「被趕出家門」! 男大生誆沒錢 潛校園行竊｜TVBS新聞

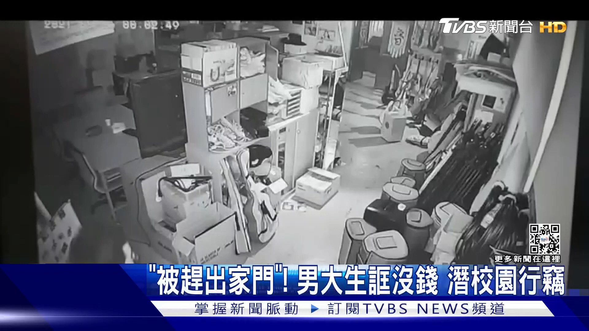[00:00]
穿着白色上衣的男子跑到学生社团办公室，又翻又找，一下开这头柜子，一下又走到另外一侧，好像是有东西不见了。但直到这个动作，确认小偷就是他，趁着四下无人翻箱倒柜，还把监视器镜头挪开。后来有被害人发现东西不见，一调出画面，立刻报案。